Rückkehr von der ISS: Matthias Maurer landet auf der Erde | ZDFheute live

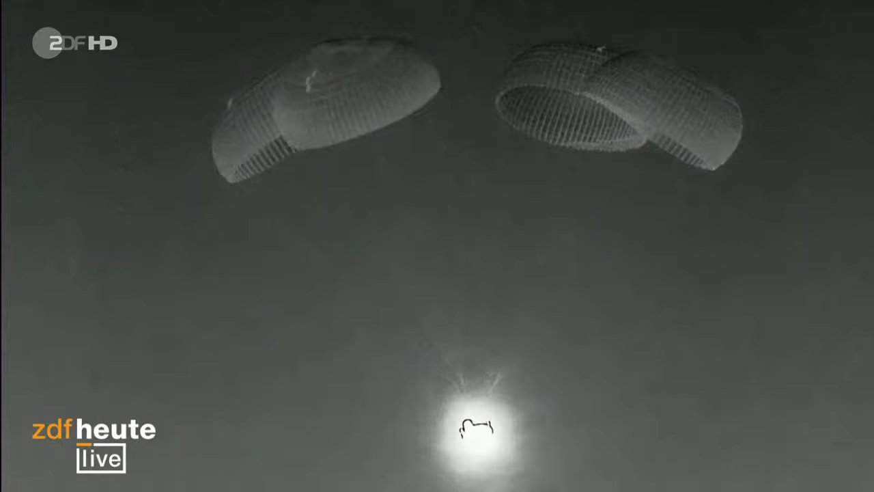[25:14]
das ist dann das entscheidende zeichen dass das beendet ist der abstieg gerade schon so langsam und gemütlich aus wie diese falsch hier mit segeln aber täuscht das ist das gerade noch wahnsinnig
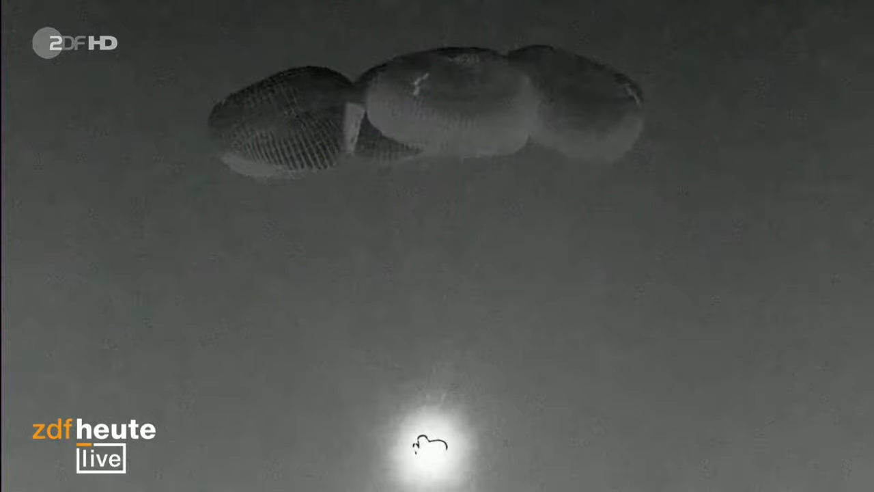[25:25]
schnell wie schnell ist das was wir da gerade sehen das sind die
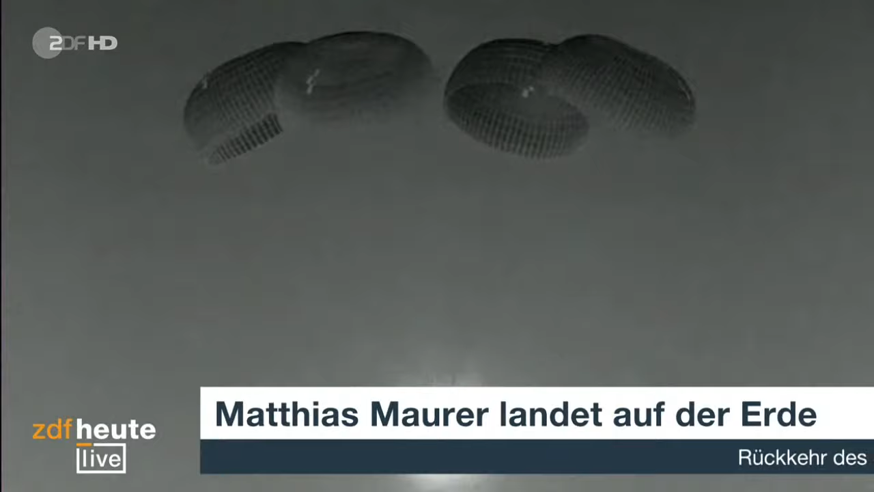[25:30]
wie ich vorher gesagt habe 20 bis 25 stundenkilometer was natürlich dann noch dazu kommt ist ein bisschen windgeschwindigkeit weil die fallschirme ja
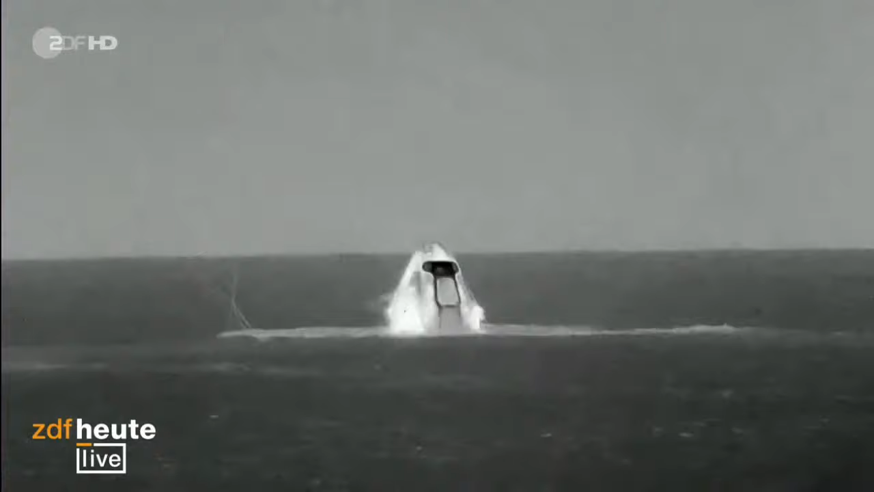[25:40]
natürlich keine steuerungsmöglichkeit haben sondern die sind
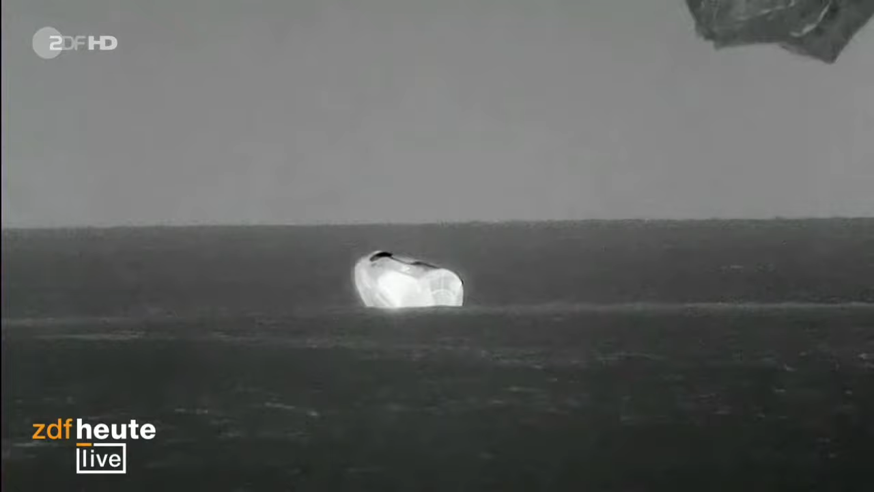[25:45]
mit der schwindigkeit und jetzt ist das was ich gesagt habe sobald die
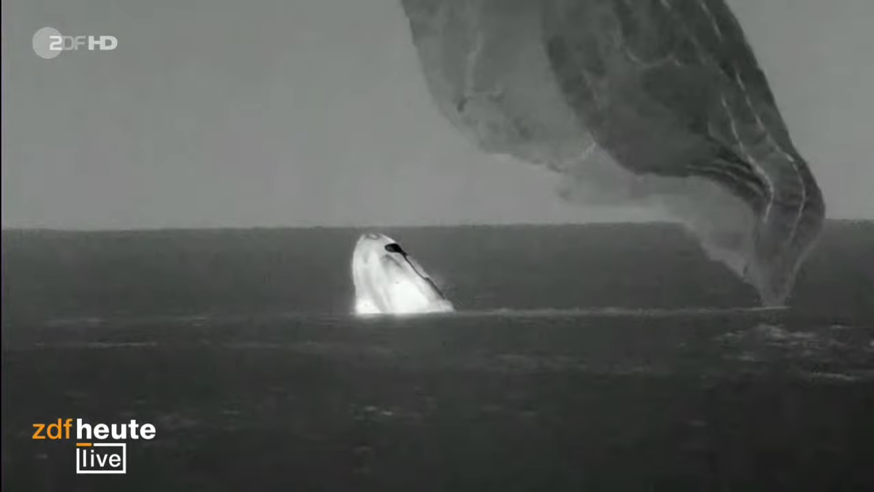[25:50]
kapsel auf wasser auftritt falten sich die fallschirme zusammen weil diese
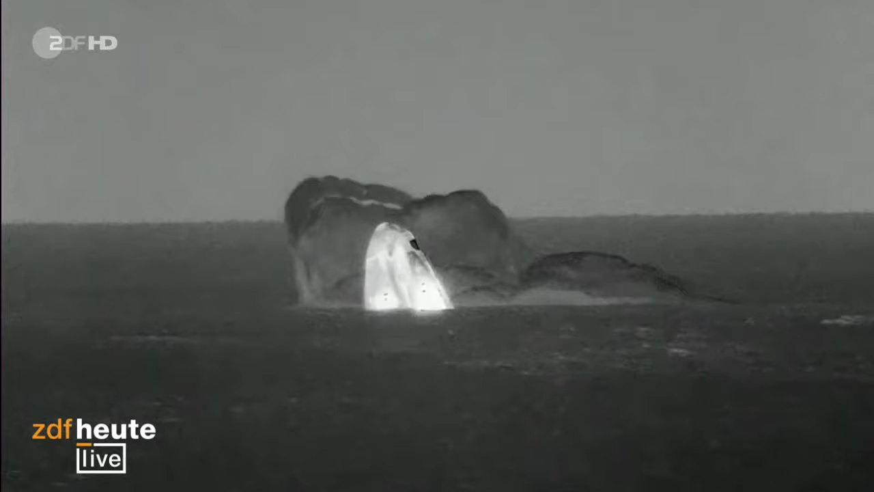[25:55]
kraft die gewichtskraft von der kapsel weg ist und man sieht jetzt langsam die fallschirme trudeln
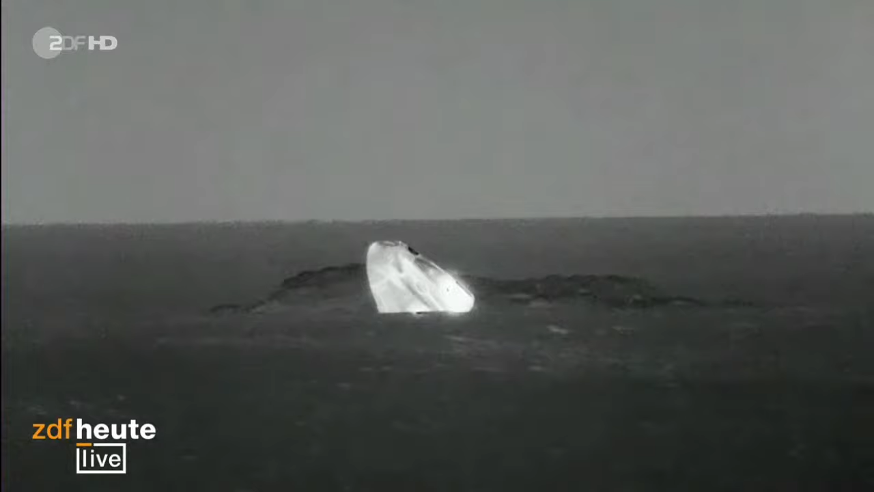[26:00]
auf die wasseroberfläche und jetzt kann man wirklich erfreut sein dass matthias maurer und seine drei kolleginnen und kollegen gut auf der erde angekommen
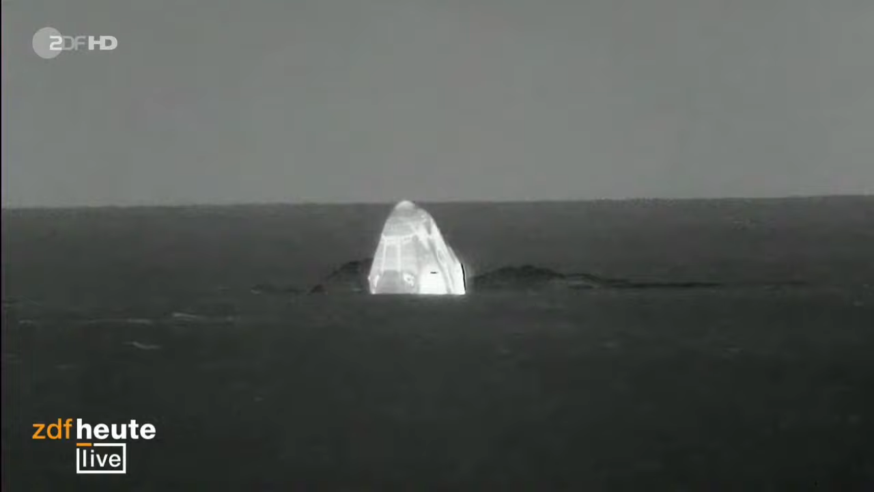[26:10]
sind und tolle sache sechs monate mission erfolgreich beendet und wir freuen uns dass wir sie wieder zurück haben auf mutter erde das konnte man wirklich gut erkennen sie hatten recht aber das sei ja wirklich nach der perfekten landung aus oder perfekt richtig das ist eine super
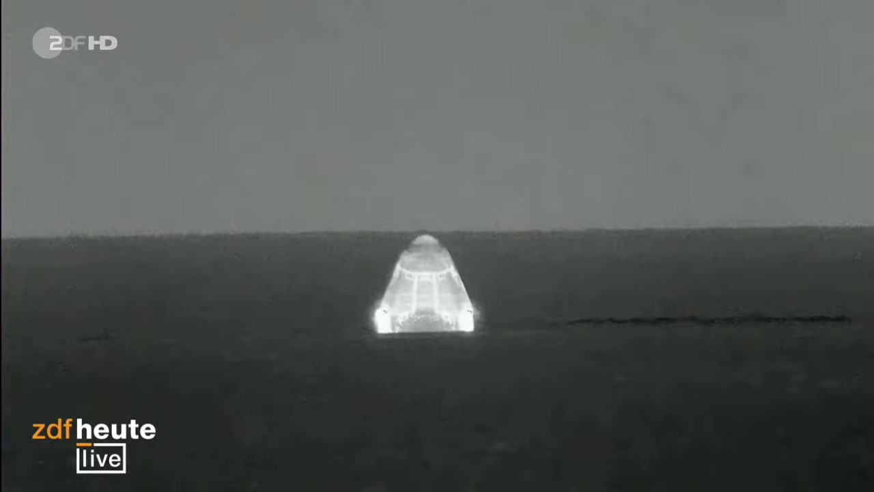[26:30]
landung die kapsel ist auch sehr schön zu sehen ich vermute dass es wohl ein infrarot bild und die kapsel ist ja sehr warm durch den wiedereintritt wir haben ja gesagt die atmosphäre wird 2000 grad heiß und das hitzeschild auch und der rest der kapsel wird natürlich auch entsprechend etwas wärmer nicht so warm und das kann man natürlich dann eben sehr gut erkennen und jetzt erwarten wir als nächstes dass